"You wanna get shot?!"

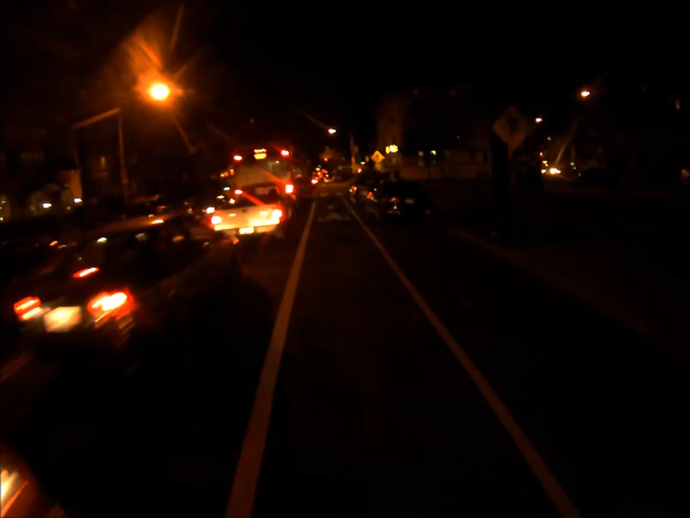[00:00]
Hey! Hey! Sorry. I just wanted to get the license plate. Maryland plate 7BB8844.